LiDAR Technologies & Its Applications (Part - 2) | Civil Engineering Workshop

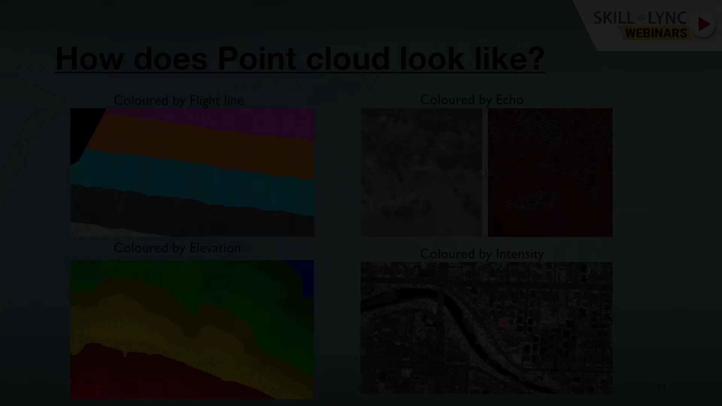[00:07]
so then the point cloud data uh after after generating that orthorectified images after generating that you know the dsm so what what does it mean the dsm dm so as i said that the point cloud data will uh give that each points will give that you know xyz informations right so i i just want to see the real world the surface models uh what i can do there are some options in the softwares like i just want to create the surface model so how that surface model will create it will take the elevation the nearest elevations
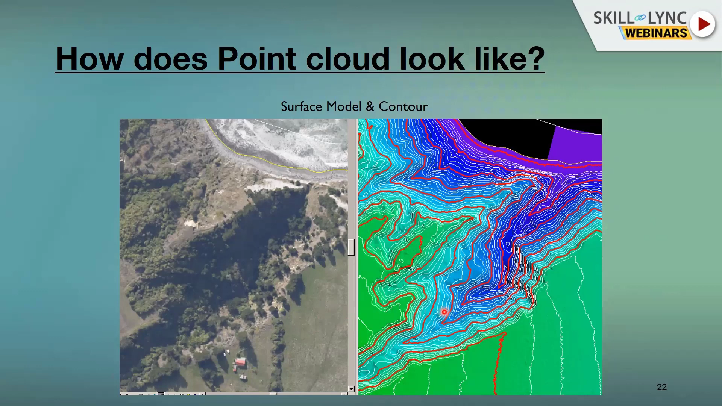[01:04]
very very smooth surfaces when i zoom in so you can see that each and every triangle so you can see that so the left images dsm dsm overlay with the images the right side dsm or dem or dtm with the contours so accuracy uh and applications the next slides